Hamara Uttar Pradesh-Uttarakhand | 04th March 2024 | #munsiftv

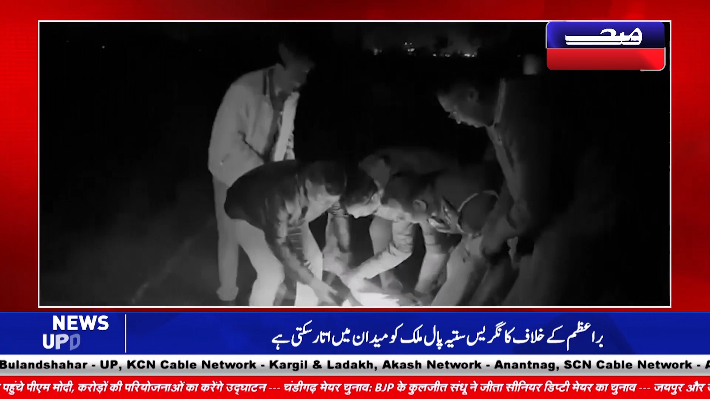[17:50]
پولیس نے ایک خائل بدماش کو اسپتال لے جوا کر بھرتی کر آیا جہاں اس کا علاج جاری ہے آپ کو بتا دیں کہ بدماش
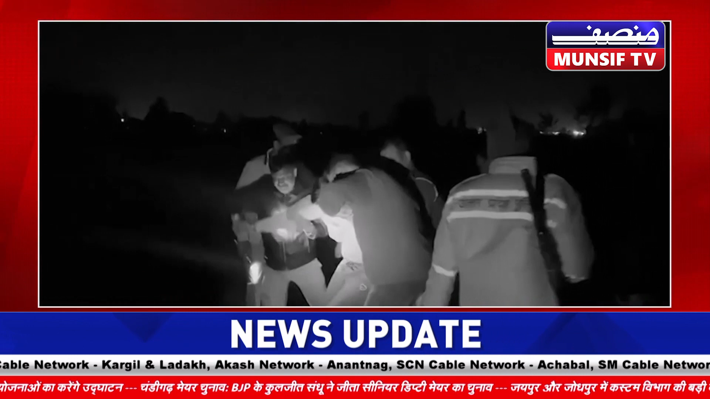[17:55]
پر ڈیر درجن سے ادھک آپ پر ادھک ماملے درج ہیں اور پولیس ابھی فرار بدماش کی تلاش میں جھٹی ہوئی ہے